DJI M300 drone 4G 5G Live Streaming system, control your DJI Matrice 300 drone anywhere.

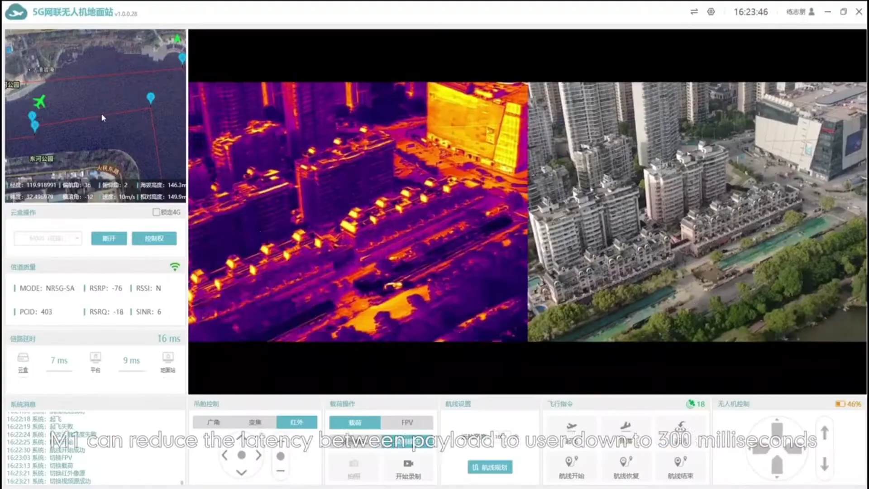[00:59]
enable everyone to enjoy the ultra-cleared video transmission and the remote controlling experience.
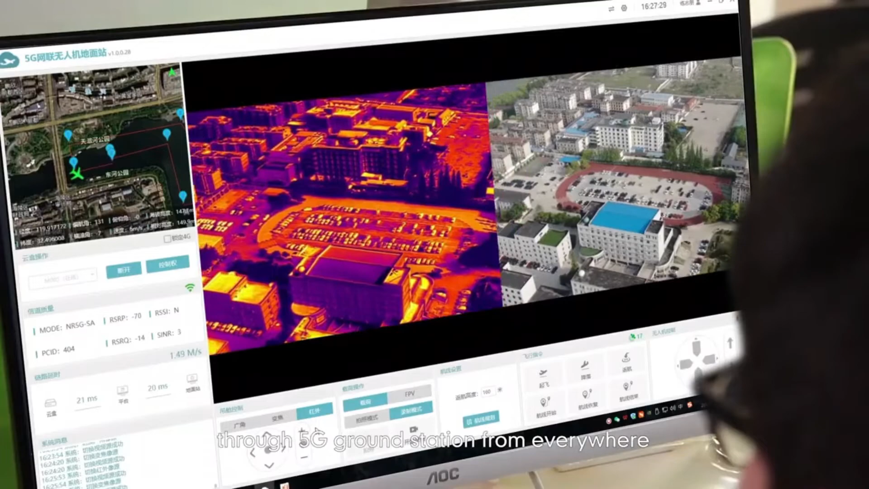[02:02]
ECO, the live broadcast app for DJI drones, makes it possible to control a drone remotely through your phone.